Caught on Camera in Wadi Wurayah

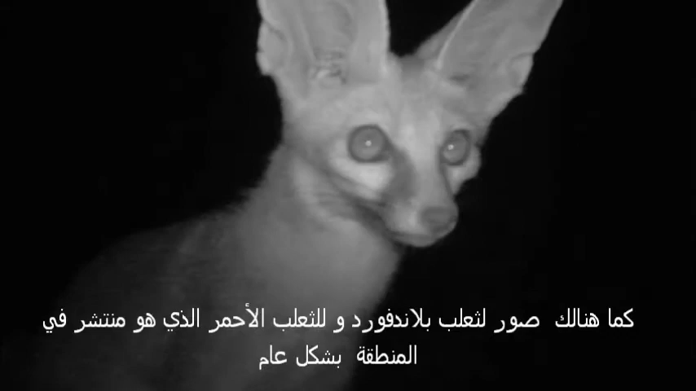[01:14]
Then we have nice photos of the blood-ford fox, that's a rare fox. Red fox, that's very common, plenty of those.